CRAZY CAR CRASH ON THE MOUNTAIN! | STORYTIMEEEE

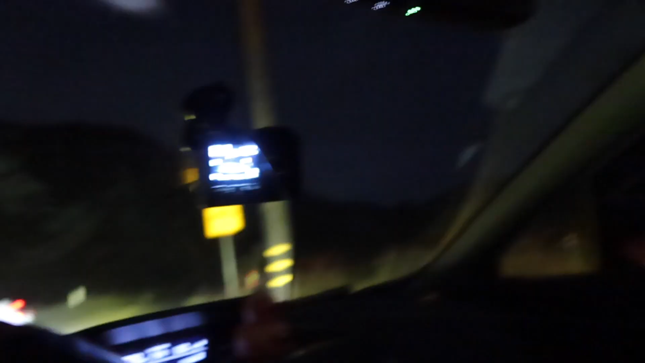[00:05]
guys you'll we have to give you the story later but this is what we're looking at i have my lights on this guy right here we're
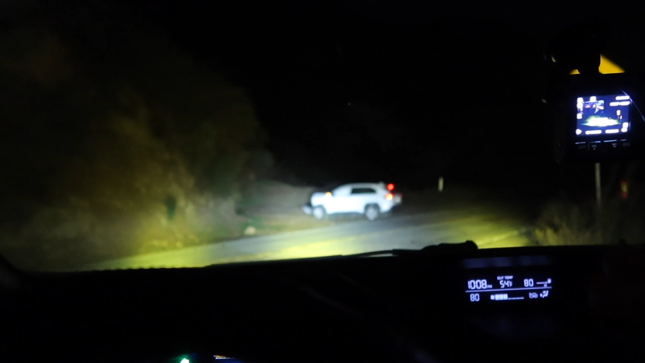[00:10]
basically warning people that's coming down the hill that there's a crashed vehicle we'll get into the backstory when we finish talking to the cops